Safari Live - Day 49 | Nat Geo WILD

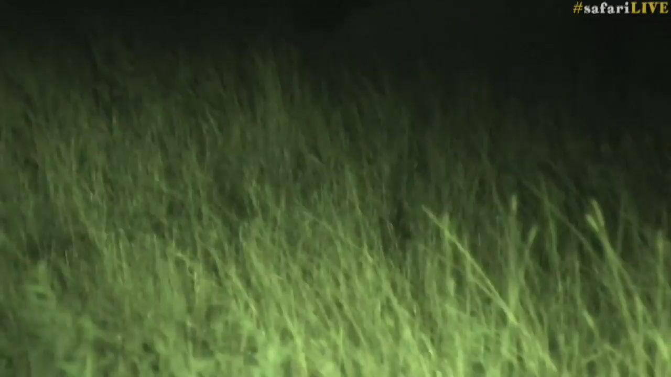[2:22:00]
maybe up a little bit, somewhere there. I think whatever it is. Oh, there we go. Oh, it's a little antelope. Sorry, little antelope, to disturb you. All right. So if I take my spotlight away, it's going to be impossible to see it. A little antelope in the long grass. They're tricky that way.
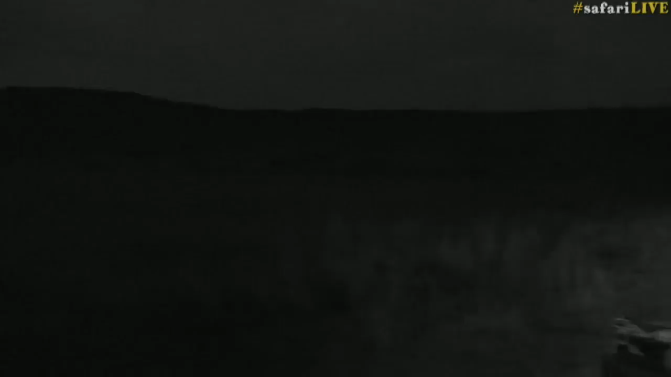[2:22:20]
They really do. They keep us guessing. Because that's exactly what a serval looks like.
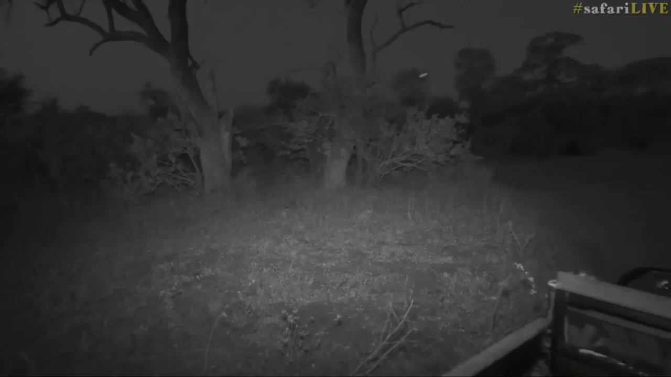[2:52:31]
Is she just in front of you, Vildi? There she comes. She's behind us. We were both trying to scan for her, but there she comes now. So she's going to walk pretty much straight towards where we are. There's a beautiful set of termite mounds actually here,
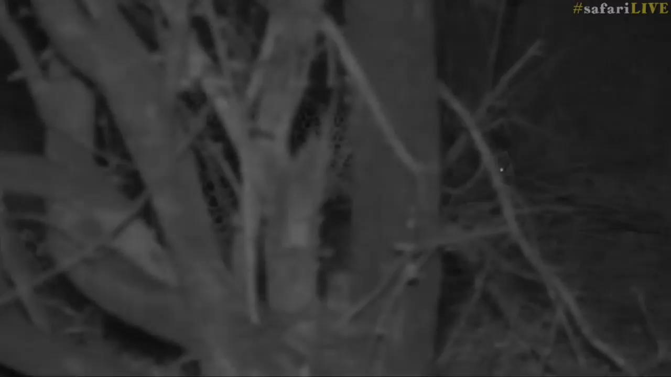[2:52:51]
or mounds of soil that were dumped after the excavation of the dam itself. And so I wonder if she might go and sit on top of there for us and pose quite nicely. It would be nice if she did. Just stopping behind the vegetation. A little twitch of the tail almost indicates that maybe she spotted something. See, that little tail is twitching slightly, so I wonder if maybe she's seen something up ahead. This kind of vegetation is the perfect place for little dikers and steenboks to be sitting at this time of the night. Also, scrub hares will be slowly but surely coming out.
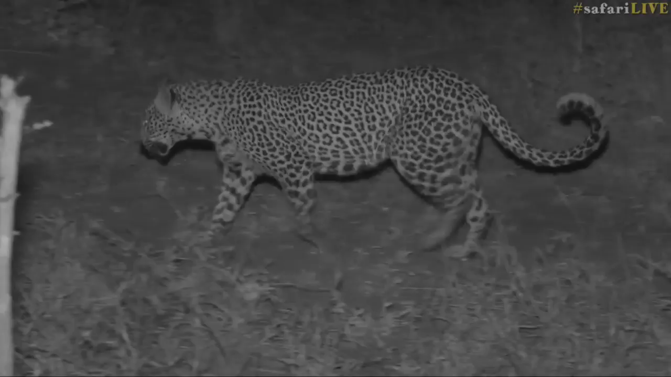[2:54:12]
So we're going to probably lose her in the next, I would say, 30 seconds or so as she crosses southwards and out of our area. There she goes, over the road.
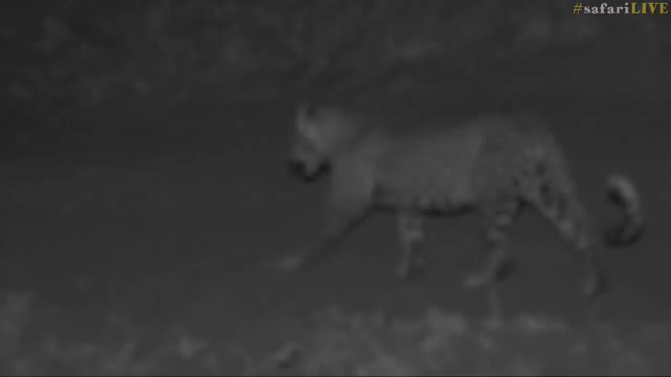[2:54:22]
Well, down the road first a little bit and then over the road. It's not far from where we are now. But what a wonderful afternoon with Shadow. We've had a lovely time, and it was worth the wait with her sleeping just to watch her kind of going about her business and that drink and everything like that.
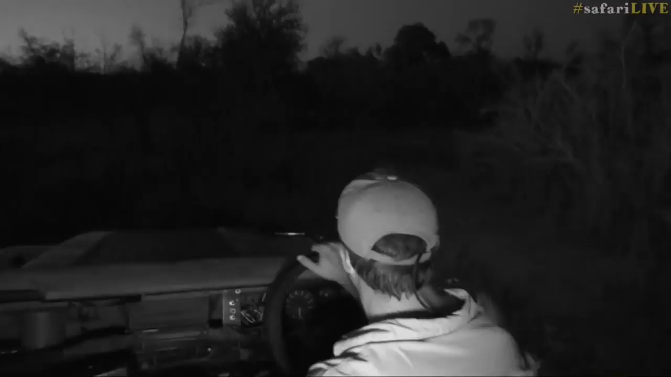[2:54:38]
So really good to see her, and hopefully we'll get more views of her like this, and it'll be interesting to see Tundi's reaction over the next little bit.
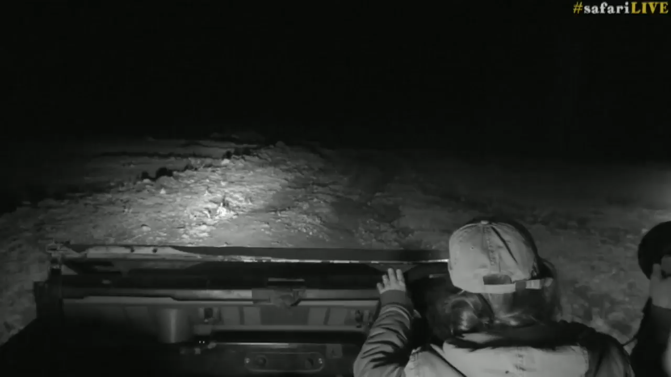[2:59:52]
I don't think I did. Maybe I did. The other night I was on my way home and we saw a water mongoose. Now, I know that they live around Juma. I've found their tracks before and I've heard reports of people seeing them. I thought maybe if we're really lucky, in the last 60 seconds, we might just find one for you.
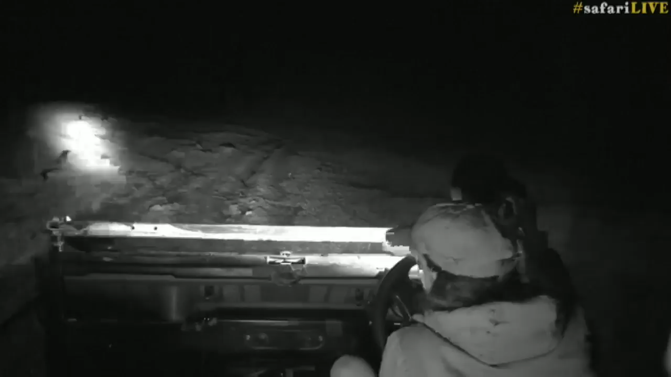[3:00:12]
This is where I saw it. So I thought I'd come back and double check and just search around here, because a water mongoose would be a first, I think, for most of you on your mammal species list. But unfortunately, it does look as though tonight is not the night.